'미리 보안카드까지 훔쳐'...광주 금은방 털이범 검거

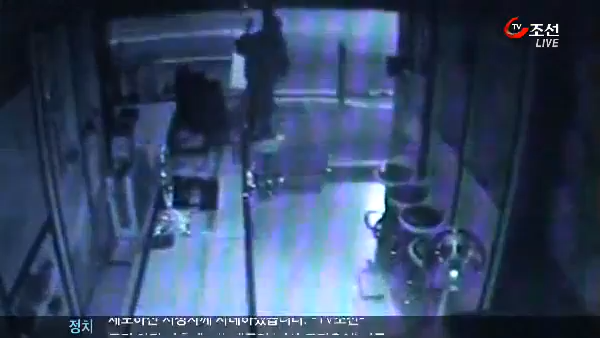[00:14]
모자를 쓴 남성이 금은빵 출입문을 열쇠로 열고 태연하게 들어옵니다. 서두르는 기색 없이 금고를 부수고 귀금속을 봉지에 담아갑니다.
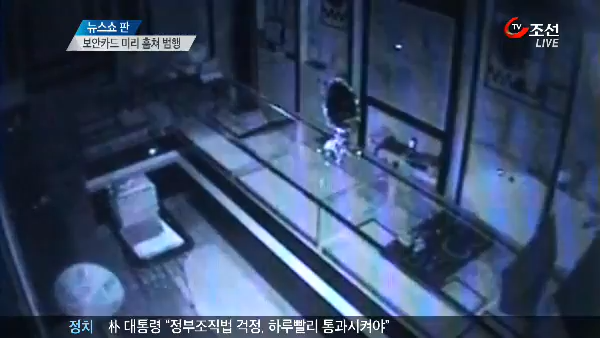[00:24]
38살 김 모 씨가 금은빵에 머무른 시간은 무려 44분. 세 차례나 주변을 답사한 만큼 여유가 있었습니다.